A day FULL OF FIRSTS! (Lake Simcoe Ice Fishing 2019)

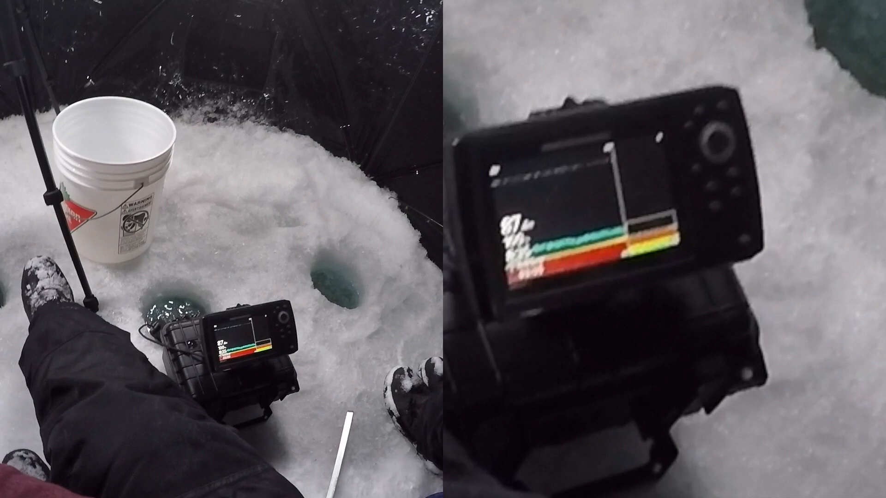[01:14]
See that? He's coming up for me. Coming up. I'm just gonna keep jigging, yeah? Yep.
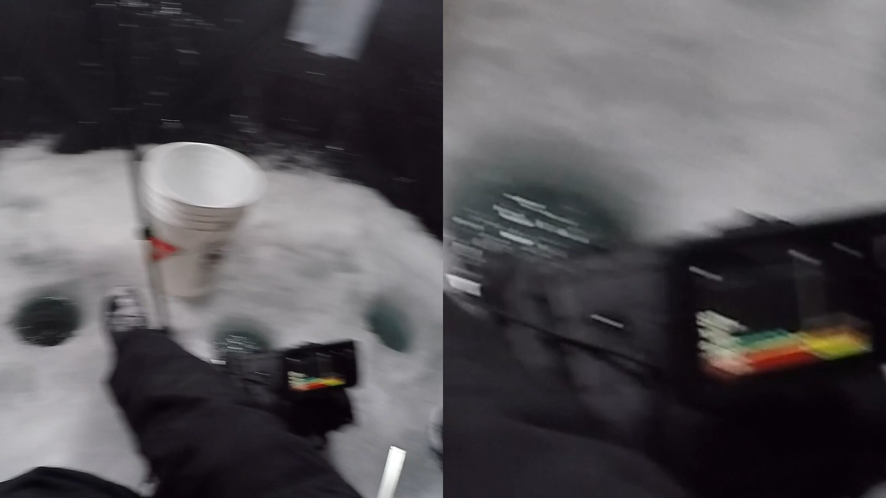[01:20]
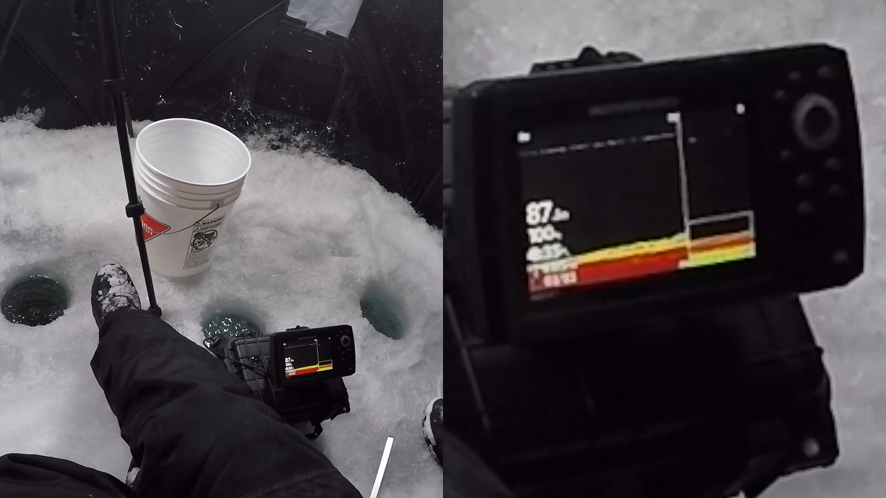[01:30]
Come on, drop down. He's dropping.